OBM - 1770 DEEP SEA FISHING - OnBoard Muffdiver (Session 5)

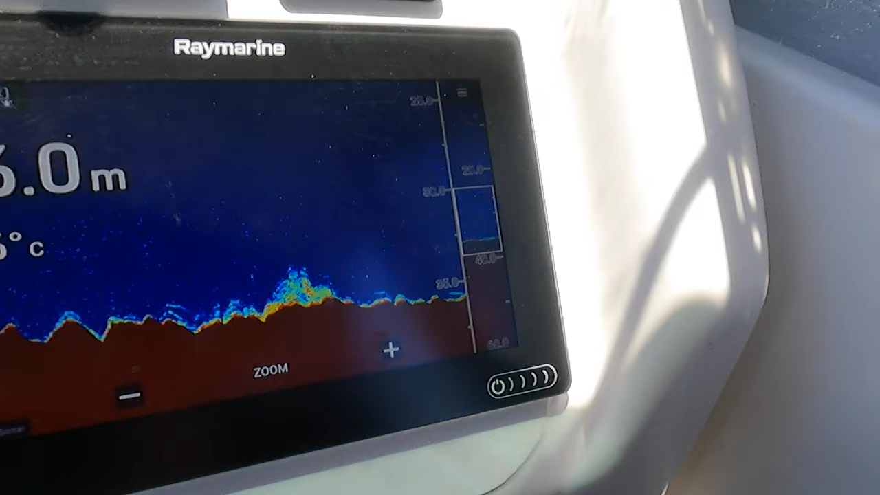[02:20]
and this is what it looks like on the screen. That's the sounder. Just going to do a drift bath right down through there.